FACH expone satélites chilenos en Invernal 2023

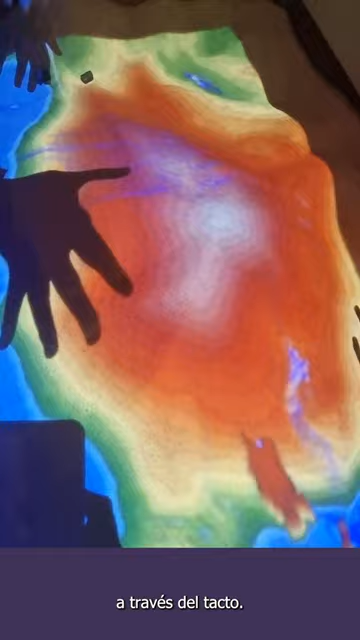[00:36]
Tenemos una pantalla táctil donde se puede ver cuál es el progreso